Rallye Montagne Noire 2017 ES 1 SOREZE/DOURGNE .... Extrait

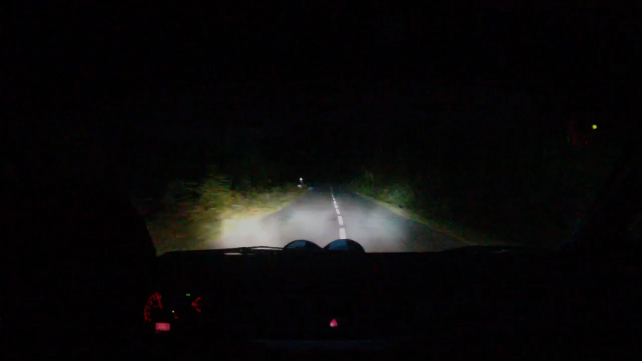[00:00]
Léger gauche à fond et 100 mètres léger gauche sur droite 2 Léger gauche sur droite 2 Les sormes gènent Droite 2 Oui les sormes gènent Trop bas Allez 50 mètres gauche 2 sur pont C'est pour ça 100 mètres droite 1 Droite 1 c'est une épingle Voilà propre Et gauchis et 50 mètres droite 2 Droite 2